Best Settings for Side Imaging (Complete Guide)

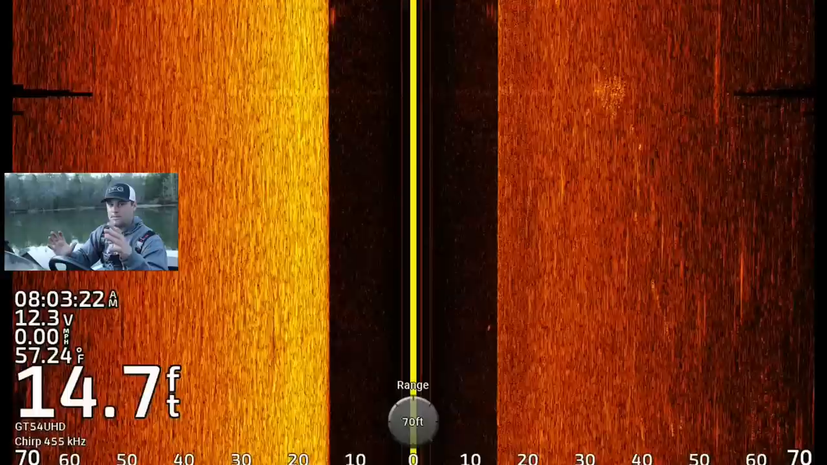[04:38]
On screen: depth 14.7 ft, water 57.24°F, speed 0.00 mph
When I'm actually trying to go over those fish, I'm going to crunch it down to about 40, maybe 50, left and right.
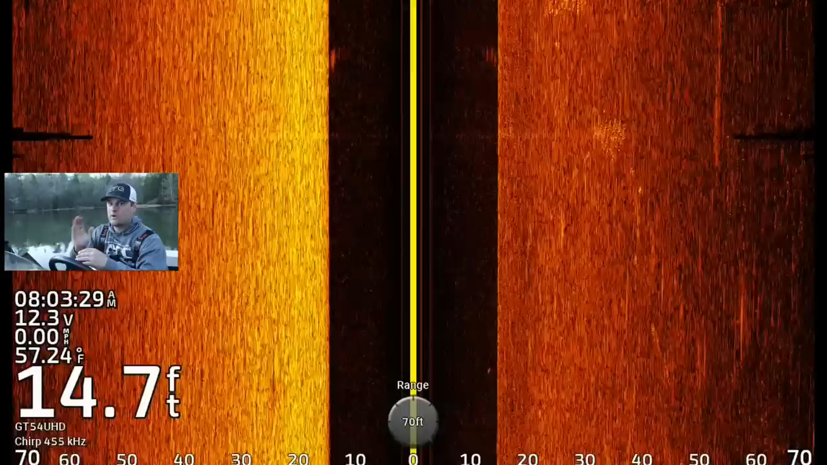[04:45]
On screen: depth 14.7 ft, water 57.24°F, speed 0.00 mph
If I know exactly I'm going to go right over the top of it, I'm probably going to switch to down imaging to give me the best separation to find
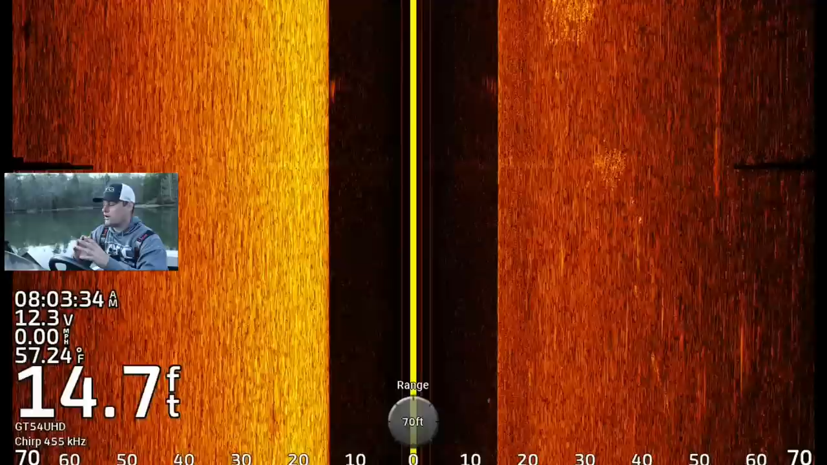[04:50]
On screen: depth 14.7 ft, water 57.24°F, speed 0.00 mph
out if there's actually fish in that brush pile or that tree that I'm trying to fish. But, for just finding cover, with what we're doing now, we're going to leave it at 70.
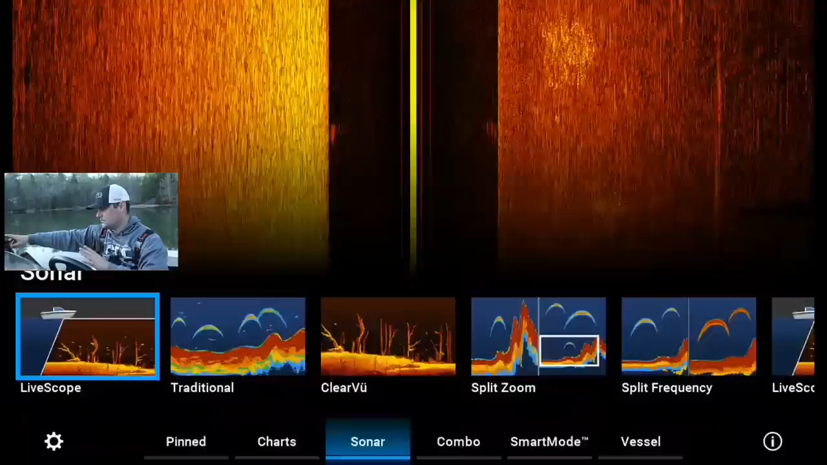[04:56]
You're going to go to your setup scroll speed. I had a couple questions about this, and I did a video a long time ago with my Humminbirds on scroll speed. I was idling by a bridge, and I set my scroll speed to 1, and then I cranked it all the way up to 10. And it's just, the scroll speed is the speed at which your screen populates the data. On most websites, Humminbird, I think, for sure has this on their website. Garmin might as well.
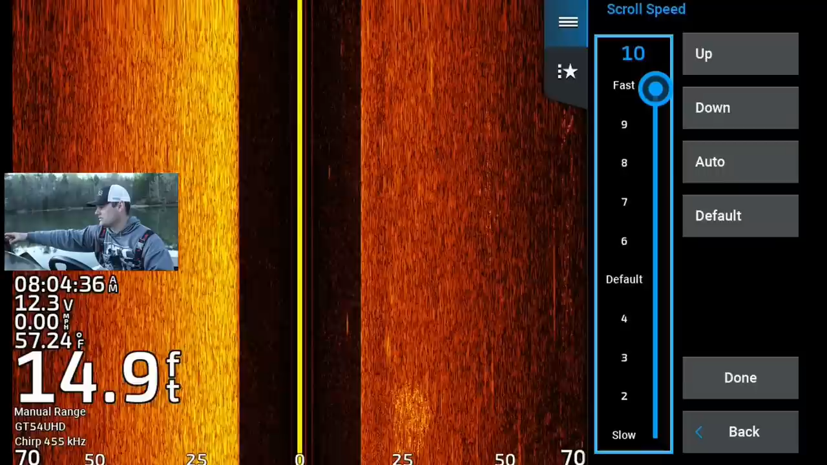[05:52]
On screen: depth 14.9 ft, water 57.24°F, speed 0.00 mph
So, if your idle speed is 3, which typically on this boat, it's like 2.5 to 3 miles an hour, my scroll speed should be about 4 to 5. But, according to manufacturers, that's kind of what the setting is. You can play around with it, find the best that works for you. If you crank it up, let's just crank this up to 10. See how that screen's really populating through there now? Now, it's all blurred because I'm not moving, and I'll explain that in a second.
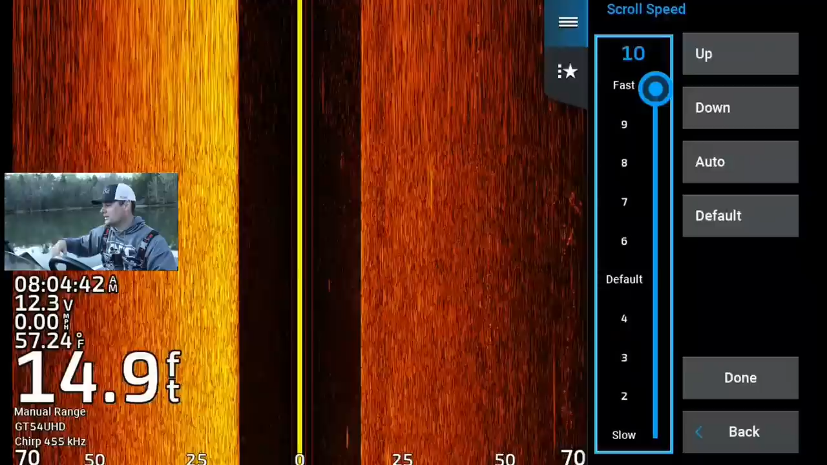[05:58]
On screen: depth 14.9 ft, water 57.24°F, speed 0.00 mph
But, I'm going to set it back to where it was. It seems like that was a good setting. My noise reject, typically I run interference on low.
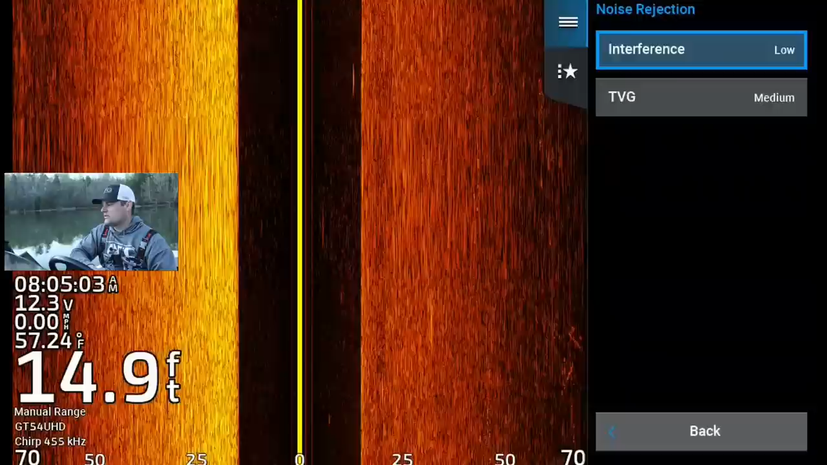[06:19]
On screen: depth 14.9 ft, water 57.24°F, speed 0.00 mph
If you're on a super dirty system, or you've got a lot of current ripping through there, there's a lot of silts moving, you might turn it up to medium. I wouldn't turn it up to high, specifically because you're going to lose too much data. It's going to kind of wash out, rock piles, brush.
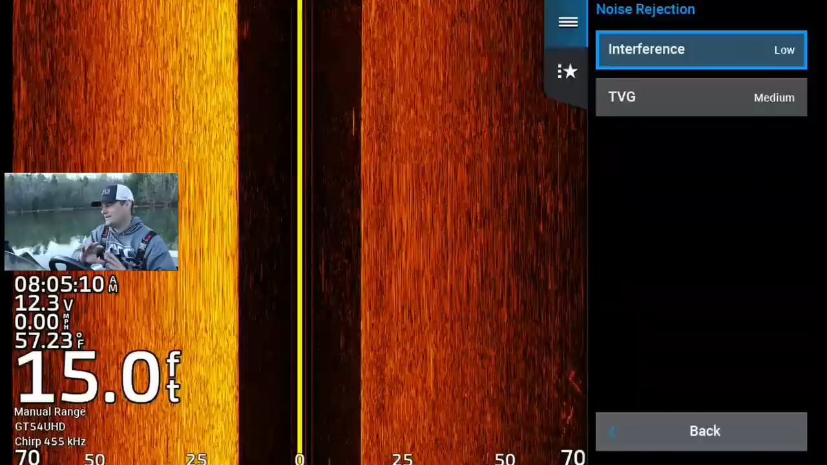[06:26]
On screen: depth 15.0 ft, water 57.23°F, speed 0.00 mph
It's just, it's not going to show you what you need to see. TVG, I got set at medium. I don't know why that is. I'm going to turn that down to low. Typically, oh, I do know why. I'm getting a little pinged off my lower unit here, and it's causing some interference.
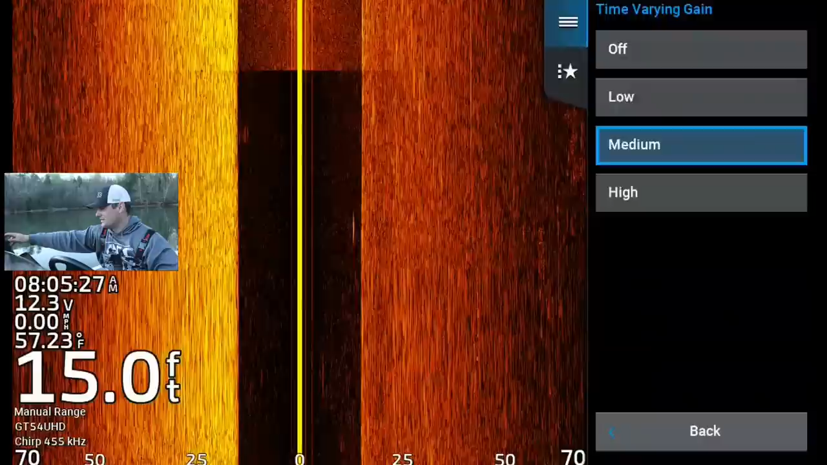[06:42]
On screen: depth 15.0 ft, water 57.23°F
That's why I set it to medium.
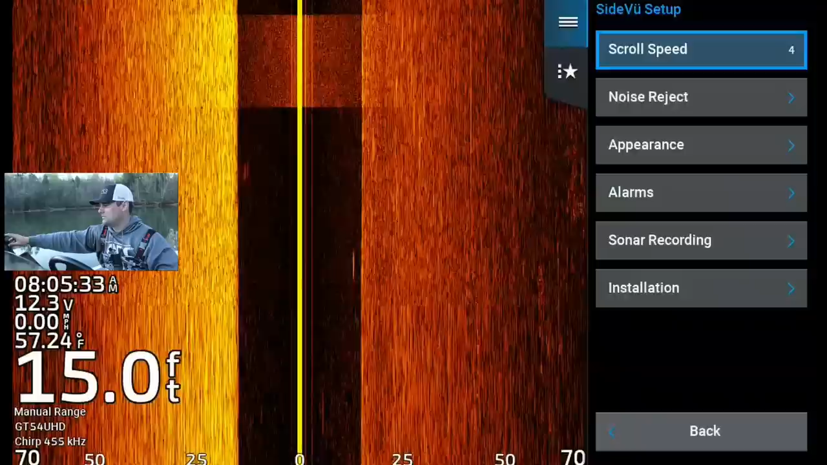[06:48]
On screen: depth 15.0 ft, water 57.24°F, speed 0.00 mph
Typically, I only have to run it on low, but for some reason, it's pinging off the lower unit there. If you noticed, you can kind of see it. You can see the lower unit. There's the big yellow line in the middle, which the GPS map units all have that.
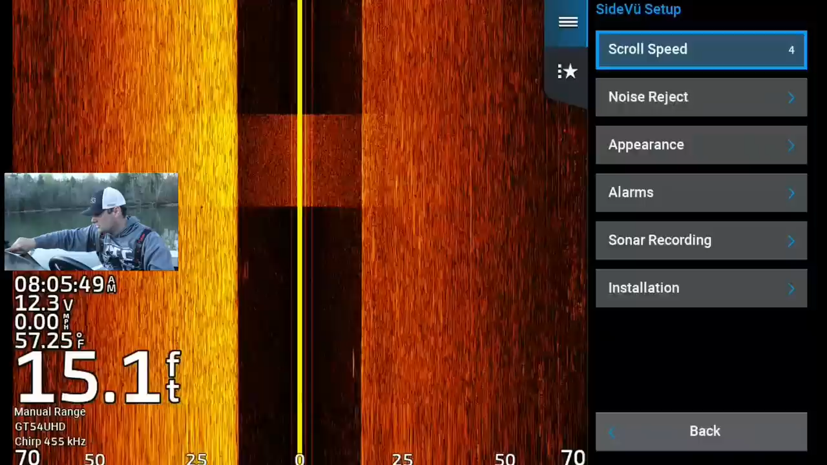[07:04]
On screen: depth 15.1 ft, water 57.25°F, speed 0.00 mph
And then there's a couple other yellow lines you can kind of see on that little segment, and that was the sonar pinging off the lower unit.
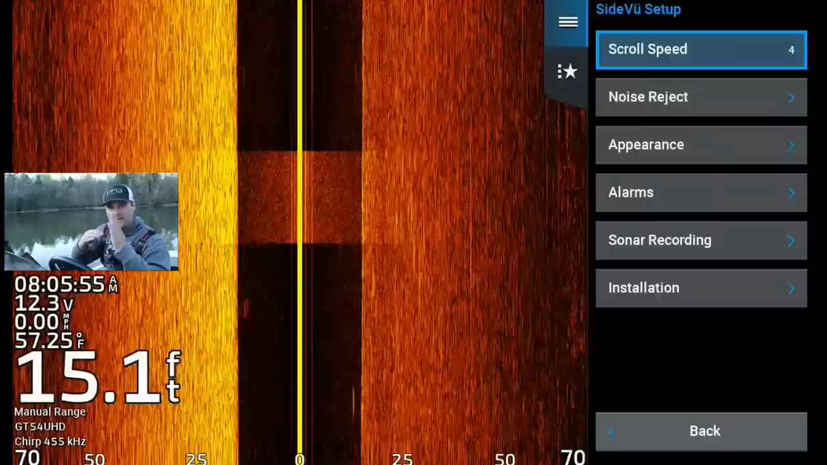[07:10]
On screen: depth 15.1 ft, water 57.25°F
So I'm going to run it on medium. Appearance, typically, I either run amber or copper are the two most common.
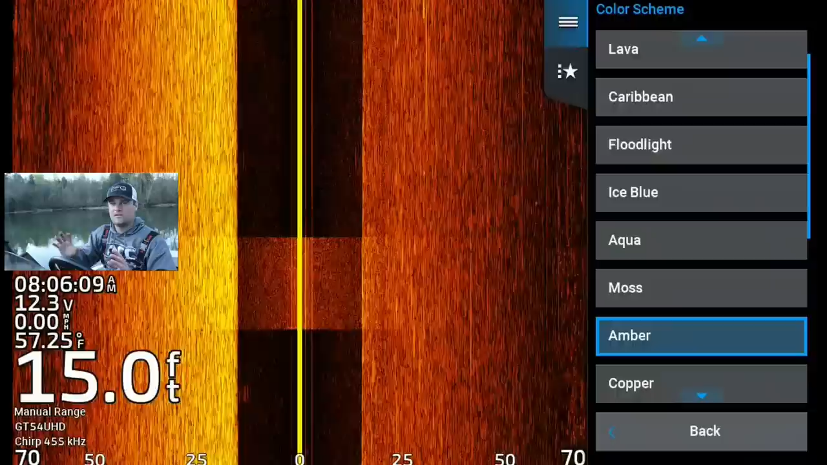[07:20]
On screen: depth 15.0 ft, water 57.25°F
Amber is very similar to the Humminbird unit. So if you are a Humminbird guy and you're switching to Garmin, run the amber.
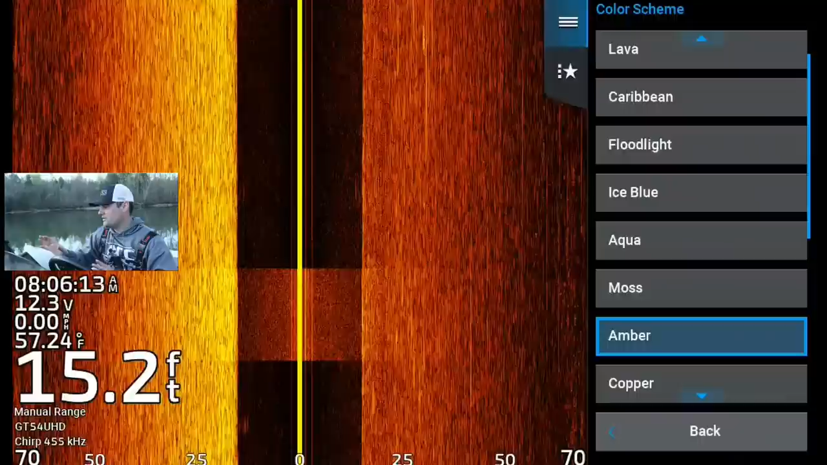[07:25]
On screen: depth 15.2 ft, water 57.24°F, speed 0.00 mph
It's just going to look so familiar to you. Oh, here we go. Range lines.